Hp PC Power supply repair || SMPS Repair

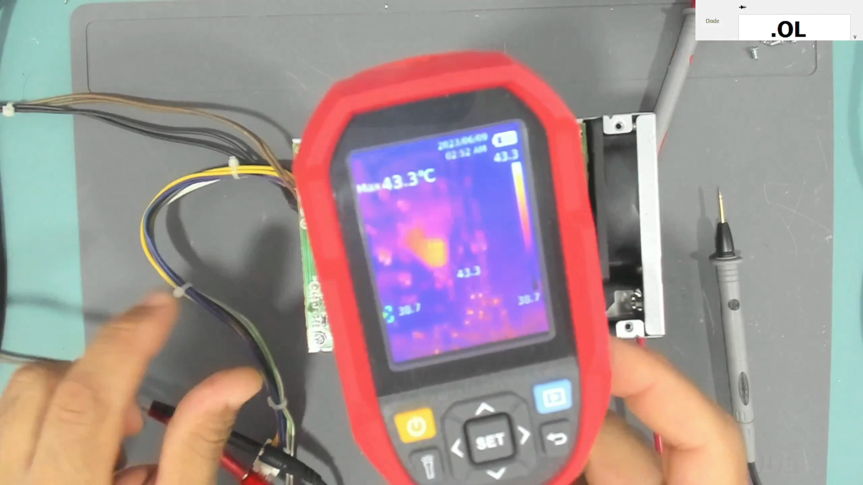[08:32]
On screen: max 43.3°C
if I use my thermal camera as you can see we have this transformer getting warm so that I mean that mosfet so that mosfet the lower one here